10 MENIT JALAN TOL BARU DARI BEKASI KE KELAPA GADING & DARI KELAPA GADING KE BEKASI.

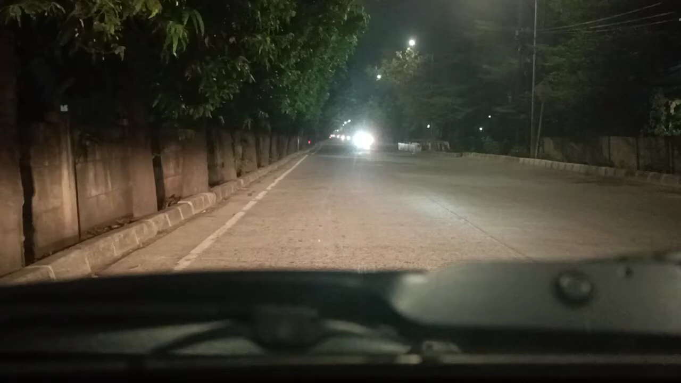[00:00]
Dalam ini enggak? Enggak dong, kan dia pintunya di ininya. Kameranya. Di kameranya kan di depan. Iya. Ya oke, teman-teman, kita mau jalan mencoba tol dari Bekasi ke Kelapa Gading. Nah, ini dari perumahan kami.
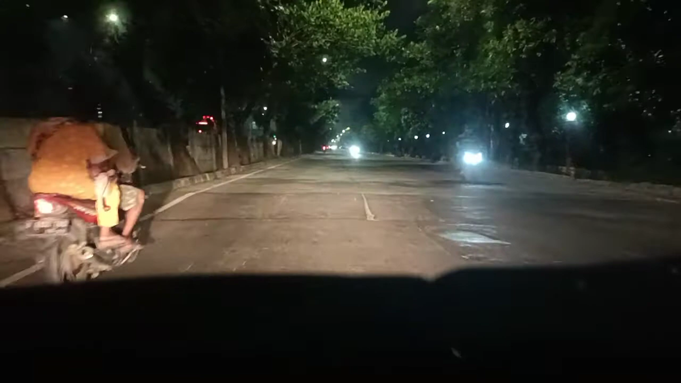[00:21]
Ke Kelapa Gading. Nah, pintu tolnya itu di perapatan Cacing, tapi pintu tol yang kita akan ke Kelapa Gading adalah pintu tol keluar dari pintu tol Taman Modern. Nah, di situ nanti kita masuknya. Ya, sampai kita ke Kelapa Gading, nanti juga kita usahakan dari Kelapa Gading kembali lagi ke Bekasi. Ya, jadi ini dari Bekasi ke Kelapa Gading.
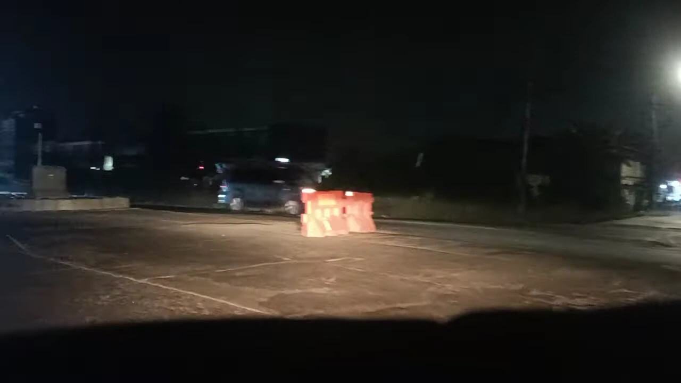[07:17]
Nah ini kita sedang ke arah Jakarta. Nah, kita mau masuk tol nih,
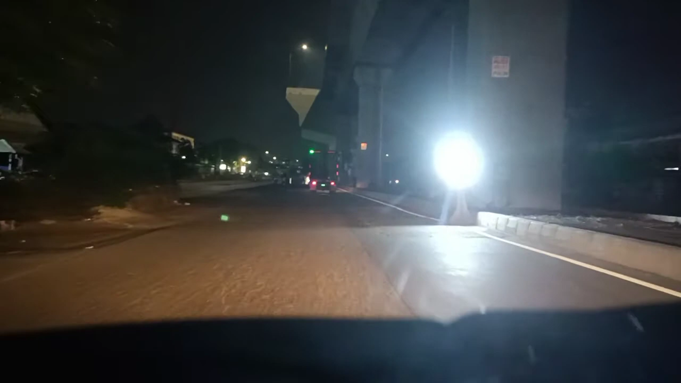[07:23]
masuk tol menuju ke Kelapa Gading. Lalu kita lurus kita ke Jakarta. Kalau lihat lurus bawah, mungkin nanti kita ada pintu masuk tolnya.
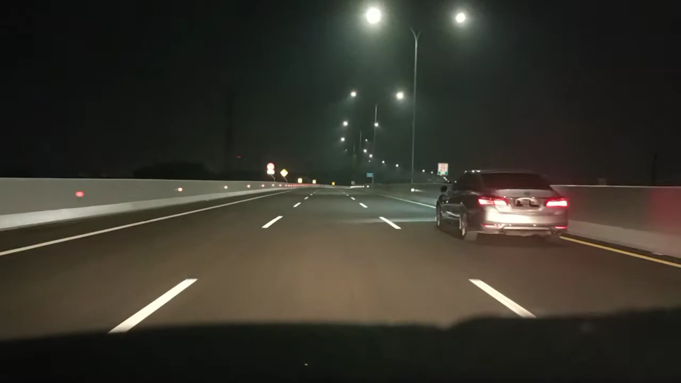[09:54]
Yeah. tiga jalur nih. Kalau jalurnya ke arah Kelapa Gading nih, tiga jalur. Kalian berapa menit ya dari pintu masuk tol di perapatan?
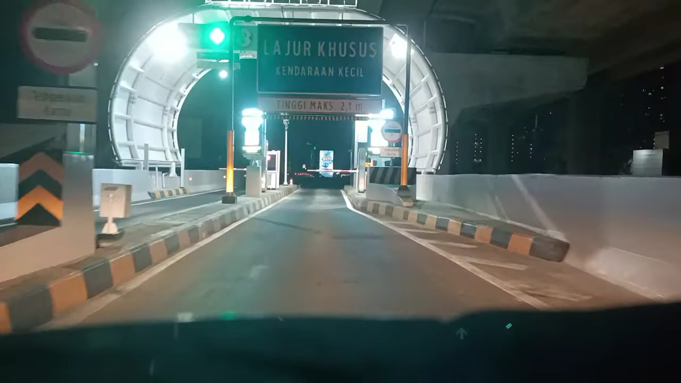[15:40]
Iya, ini untuk kayaknya sih kecil bisa lagi. Iya, ini kayaknya sih mobil-mobil besar belum boleh deh. Masih ini 0 rupiah. 0 rupiah, ke 0 rupiah, masih gratis. Gading Marina nih sebelah kiri nih, Gading Marina.
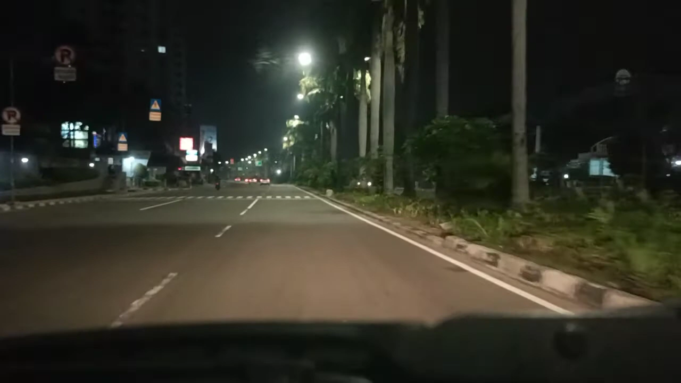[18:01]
Balik nih ke arah Kelapa Gading, ke arah Moy.
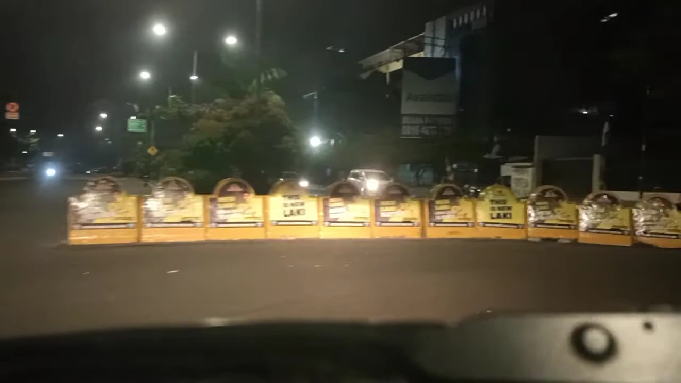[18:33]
Di putaran kalau lurus ke Sunter, kita ke arah balik kiri lagi atas.
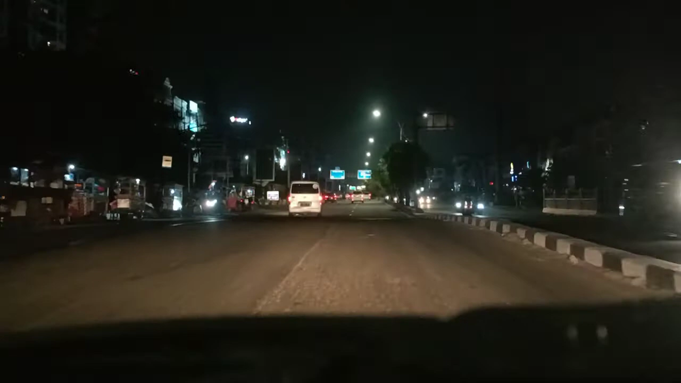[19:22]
Masuk lingkar luar Bekasi, ada tulisan kan lingkar luar Bekasi lewat jalan tol. Terus nih kalau kita ke kiri kita ke Moy, ke Tamsir ya, ke gereja kita
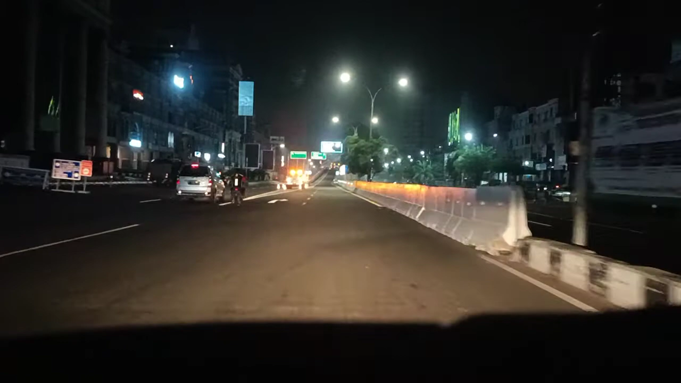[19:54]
ya, ke arah Kelapa Gading nih kalau kita ke kiri, tapi ini kita lurus nih naik masuk tol lingkar luar Bekasi, nggak ada tulisannya lingkar luar Bekasi. Nah, ya.
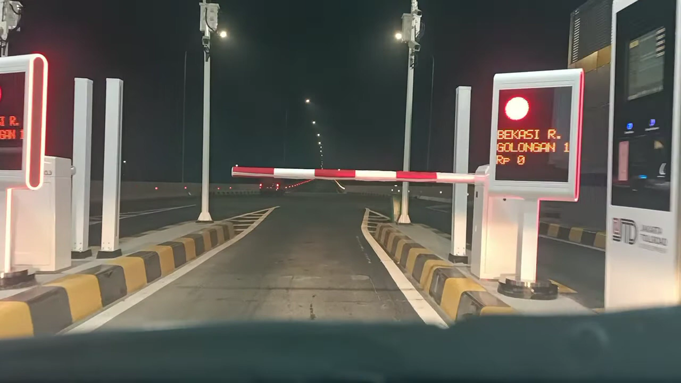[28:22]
yang masyarakat yang mau ke nih pintu tol Bekasi tuh masih 0 rupiah, belum ada harganya.
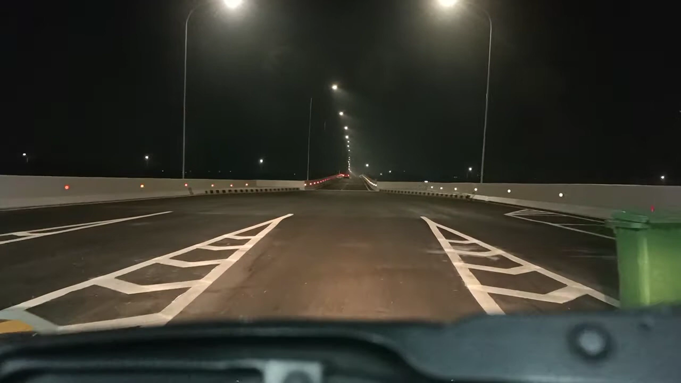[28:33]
Ya ini sekali lagi informasi untuk orang-orang yang dari Bekasi mau ke arah Kelapa Gading khususnya lewat pintu tol ini, tol Bekasi Kelapa Gading. Sama juga tadi ini kita adalah dari Bekasi dari Kelapa Gading ke arah Bekasi ini yang sekarang ini ya, ini kita keluar dari Moy ke arah Bekasi.
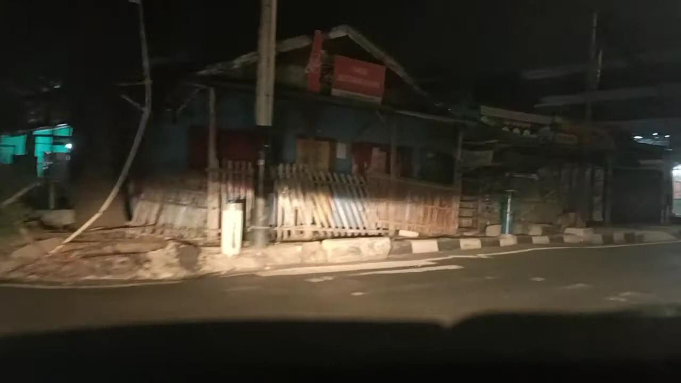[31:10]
apa namanya, ke berbagai tempat yang memudahkan. Dan ini masuk deh nih perumahan Pulau Gebang. Sebelah kanan Pulau Gebang ke arah Taman Modern. Bisa ini sebelah kanan ke arah Taman Modern, lurus kita ke Pulau Gebang, sampai deh ke perumahan kami. Demikianlah informasi yang bisa saya infokan